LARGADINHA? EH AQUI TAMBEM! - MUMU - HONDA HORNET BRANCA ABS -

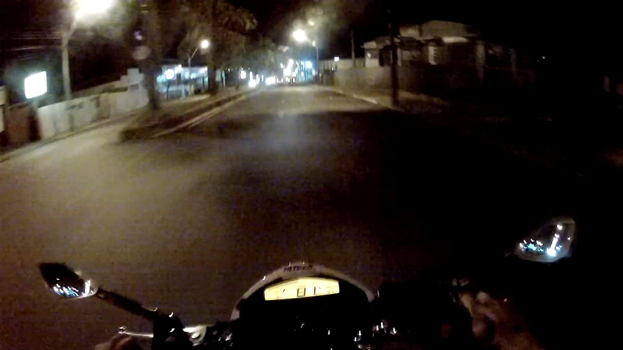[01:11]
Isso aí, estamos sendo muito bem recebidos aqui em São Carlos, San Charles.
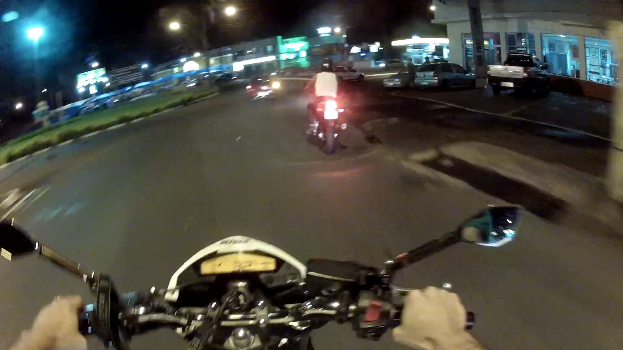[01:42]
CB300 vinha, show de bola, lembra pra caramba aquela Hornet de 2008.